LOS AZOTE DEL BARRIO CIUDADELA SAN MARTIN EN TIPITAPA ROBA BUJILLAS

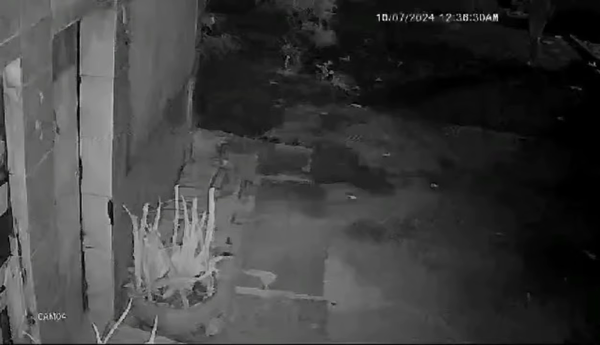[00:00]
En la Cámara de Seguridad de una vivienda del barrio Ciudadela San Martín en Tipitapa quedaron captados dos delincuentes que son el azote del sector por lo que se
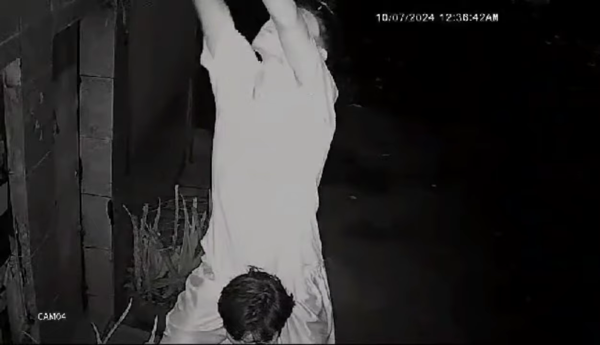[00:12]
dedican a desprender las bujías de cada casa en estas zonas y las familias de este barrio no aguantan la robadera por estos dueños de lo ajeno y esperan que la policía del Distrito 8 los ponga tras las rejas Para Acción 10, Danilo Muñoz Para Acción 10, Danilo Muñoz